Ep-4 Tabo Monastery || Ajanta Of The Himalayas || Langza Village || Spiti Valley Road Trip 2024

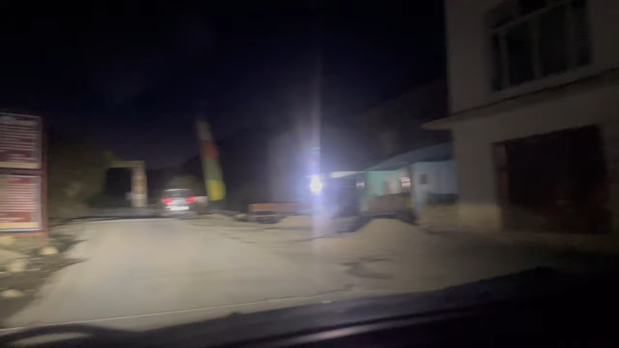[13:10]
कि यहां पर हमारी चैकिंग हुई है चनताल लेक की और जाते हुए यहां से इन्होंने पूछा है कि आप कितने
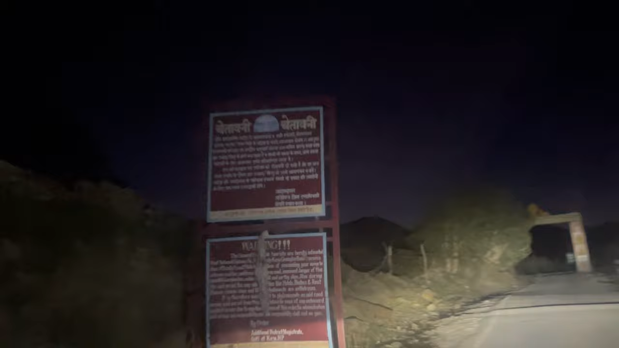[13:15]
जने हैं और आप कहां से आए हैं और आप कहां जा रहे हैं तो हमने उनको बता दिया है
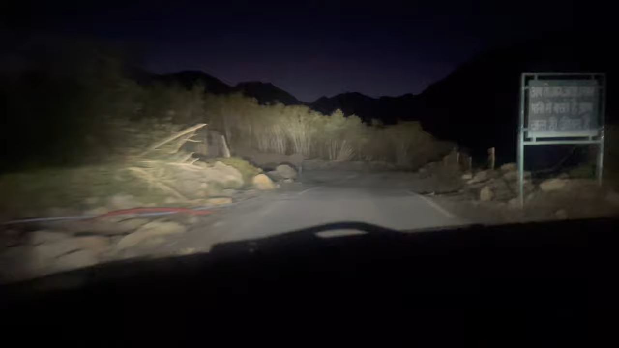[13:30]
चनडताल लेक तक और चनडताल लेक से मनाली तक � criminalी के बाद यह आपको यहां नेट्वर्क उपला दोंगे इसलिए आप यह बात ध्यान रखें कि यहाँ पर network नहीं मिलेंगे
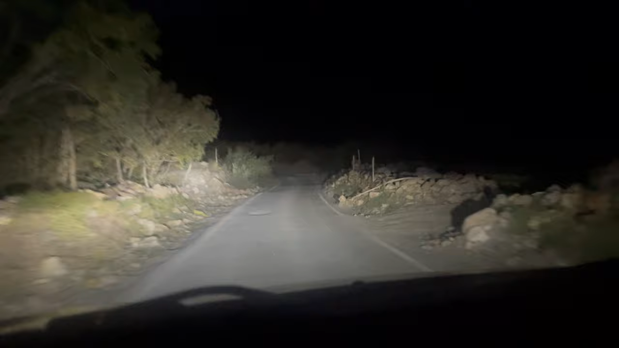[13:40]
और यहाँ के road बगएरा भी बहुत जादा ही खराब है जो आप देख रहे हैं और यहाँ पर पूरा road एकदम अजीब से ही है